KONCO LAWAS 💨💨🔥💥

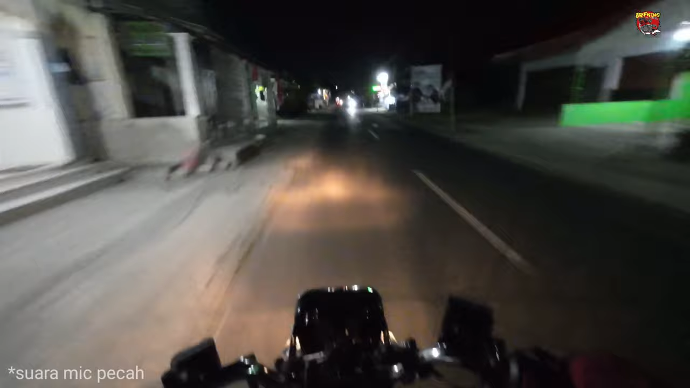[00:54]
baru nyampe bukan baru nyampe ya baru keluar dari Kampung temen-temen ya dari dari jalan kecil ini baru nyampe ke jalan kecamatan ya ini arah ke kecamatan Wedi nya temen-temen jadi kalau di tempat gua jalannya sebenarnya bagus-bagus ya temen-temen ya udah udah udah mulai banyak yang bagus tapi ya itu dia tadi kalau membuat gaspol gua belum berani karena
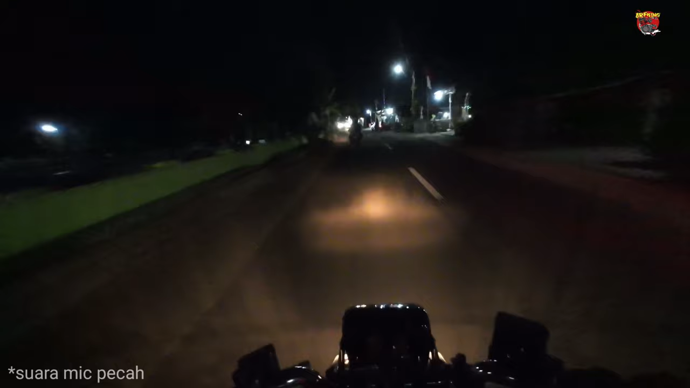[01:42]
setang eh malah lupa balikin kayak gitu temen-temen ya nanti kita sambung lagi ketika udah melewatin eh jalan provinsi
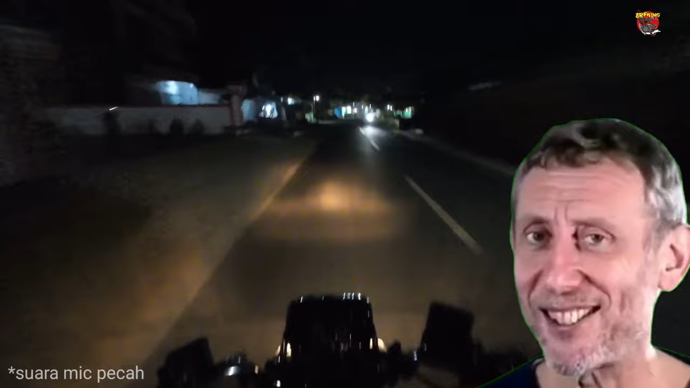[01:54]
teman-teman dan ini dia temen-temen ya Nah di depan ini namanya jalan atau wilayah ini disebut biasanya tuh benda gantungan temen-temen ya benda gantungan kalau enggak salah singkat gua nah ini temen-temen depan itu jalan Jogja Solo temen-temen ya
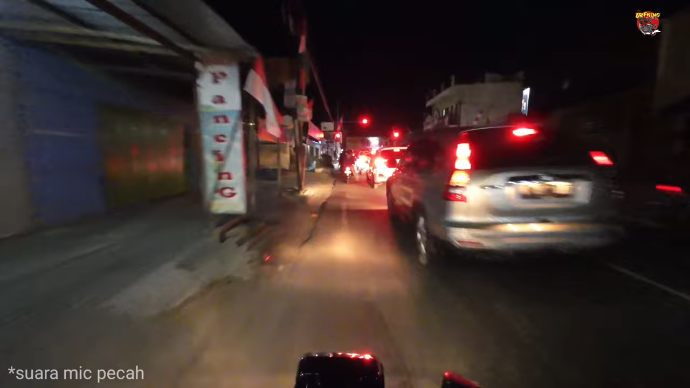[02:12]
jalan Jogja Solo 12 ke Sono itu alah arah ke Jatinom Boyolali akan arah ke Pantura lah nah ke kiri itu ke Jogja ke kanan itu ke Solo temen-temen nah kemudian
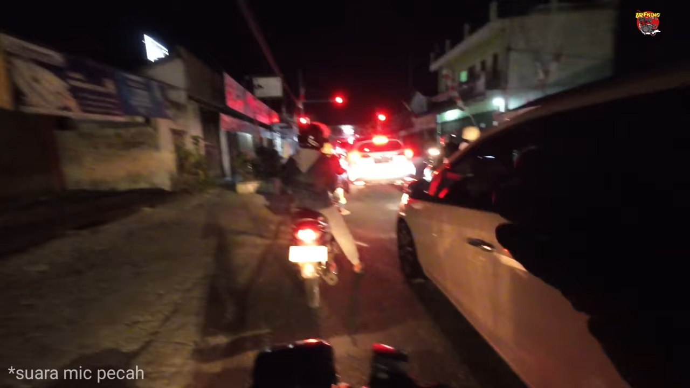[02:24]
antara jalan Jogja dan Solo ini nah itu yang mau gua bakal coba untuk cari top speed nah cuma minusnya jalan ini itu kalau malem ya seinget gua itu masih sering dipakai patroli polisi temen-temen jadi ya oke lah jalannya anu cuma kalau gua dikira begal kan enggak lucu juga ya temen-temen ya nah ada satu lagi jalan di dalam Kampung Sono itu di tengah sawah kalau dulu ya dulu
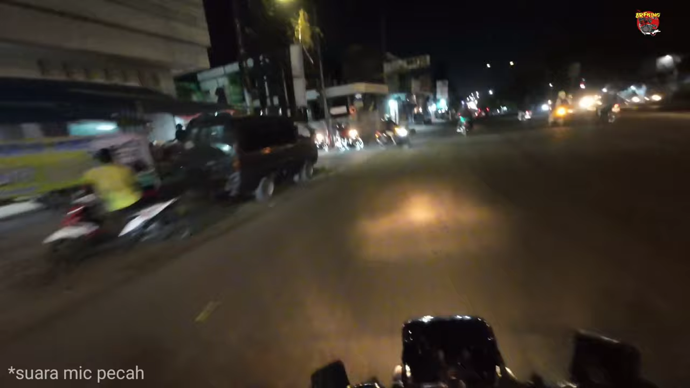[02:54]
itu jalannya bagus banget lurus-lurus tapi dia cuma ya segini lah nih cuma
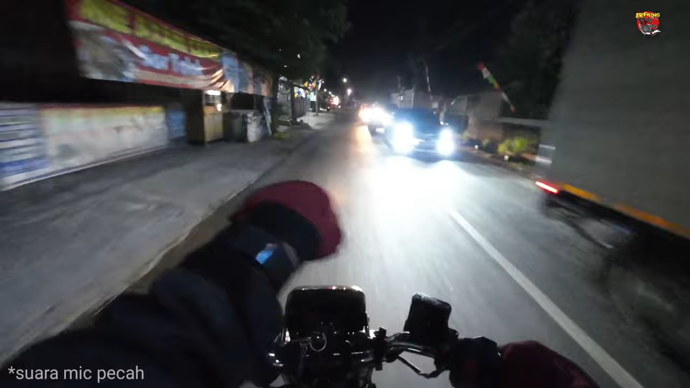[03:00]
muat sekitar tiga mobil atau empat mobil tapi dia di tengah sawah dan lurus dan nggak ada rintangan temen-temen kayak gitu itu dulu ya itu dulu sekitar 14 tahun 15 tahunan yang lalu pas gua masih sekolah STM karena gua sekolah STM gua tuh di senden kalau kalian tahu ya SMKM gua kelaten nah gua setiap hari next pada lewat sini atau enggak lewat si jalan kecil tadi temen-temen makanya gua mau lihat lagi mau remap ulang apakah jalannya masih sama kayak dulu atau malah
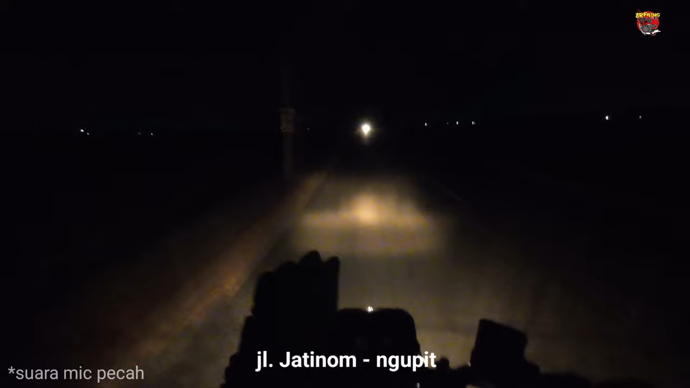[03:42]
struktur ya habis dari kontur jalannya ini sebenarnya enggak banyak berubah teman-teman enggak banyak berubah mungkin untuk asfalnya ada sedikit yang bekas-bekas tambalan cuma selama gua jalan di sini beberapa menit ini aman-aman aja teman-teman dan tadi di belakang situ ya itu ternyata yang dulunya sawah ternyata sekarang udah banyak dibikin cafe temen-temen jadi kalau buat malam hari itu dia rame
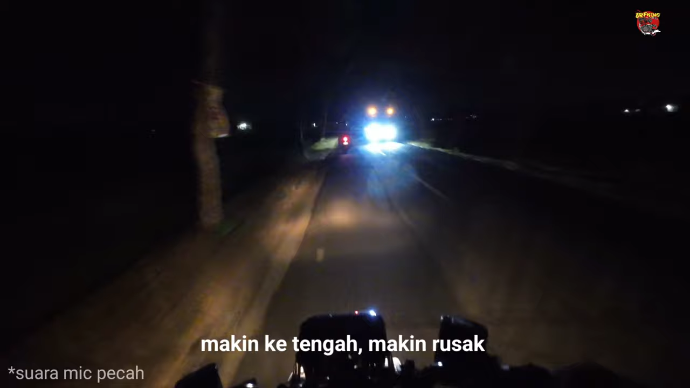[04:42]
nggak bisa ini apa namanya bekas tambalannya tuh terlalu nonjol temen-temen sehingga tuh masih di tengah bagian tengah jalannya tuh masih banyak
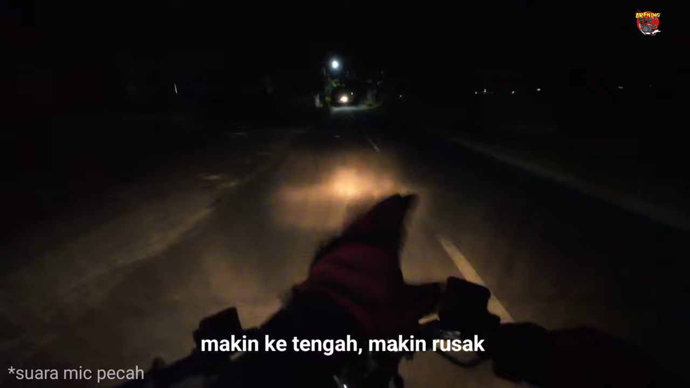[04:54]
bekas apa-apa ya bolong-bolong sekitar lima senti 4 senti itu kalau pas gaspol sawah kedepan gua bisa patah temen-temen
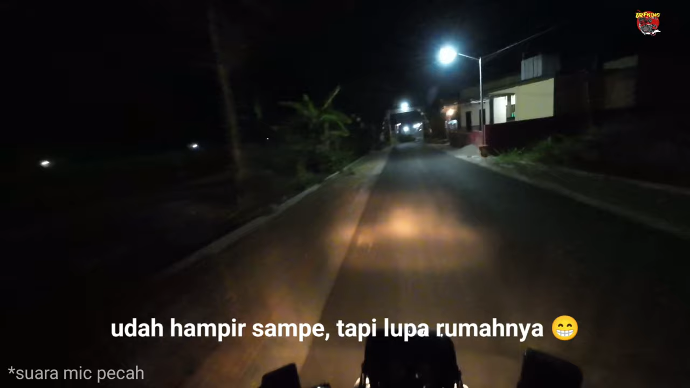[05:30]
oke temen-temen akhirnya wah ini nostalgia banget temen-temen gue udah kalo nggak salah 15 tahun lalu gue kesini 15 atau 17 tahun lalu temen-temen lupa-lupa inget gue ini gue sama sekali belum nanya ke temen gue dimana posisi rumahnya tapi sih kayaknya gua masih inget temen-temen coba ntar kita tebak rumah ya ini jalan kecilnya agak maju dikit
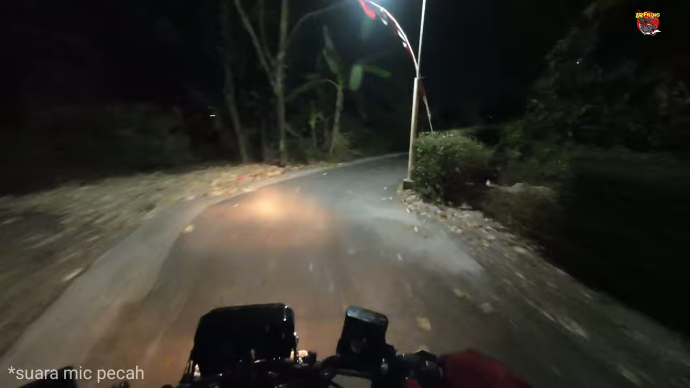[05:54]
kayaknya setelah rumah ini deh dia ada kebunnya kosong terus ada rumahnya temen-temen nah ini kayaknya deh eh mana ya
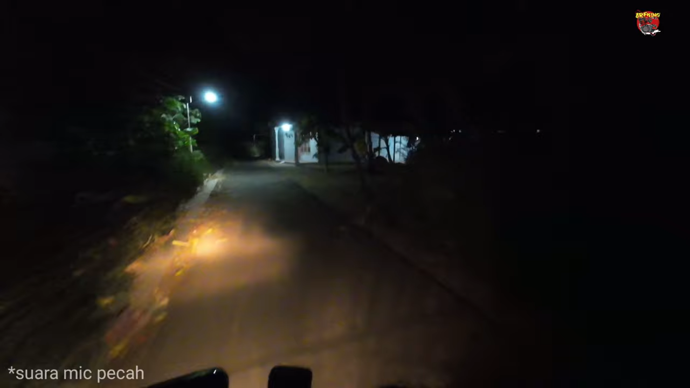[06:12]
enggak enggak enggak enggak enggak enggak enggak oh di sana-sana kebua belasan ah oh lupa-lupa inget banget mana tadi pas mau masuk kesini lewatnya kuburan lagi pelan-pelan pas sopir